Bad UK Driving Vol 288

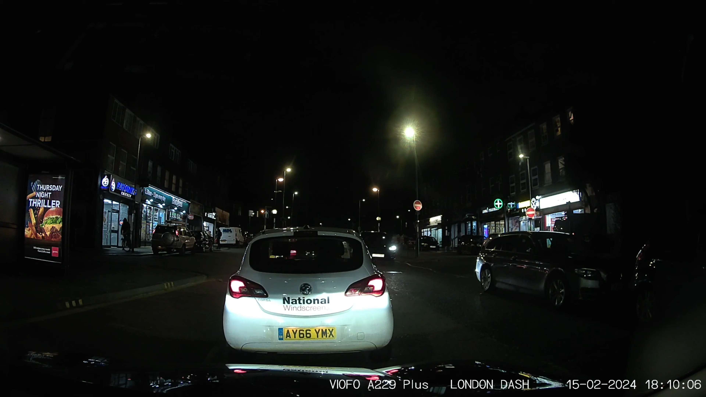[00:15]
A cyclist in a chicken shop. As you can see, he's got no lights. He's wearing dark clothes. Has he got any rear lights? Let's have a look at the rear. No, he's got nothing on the rear neither. Now, normally I would be blaming the parents for this, but he's probably gone to the chicken shop for his parents. That's the way it works nowadays, isn't it?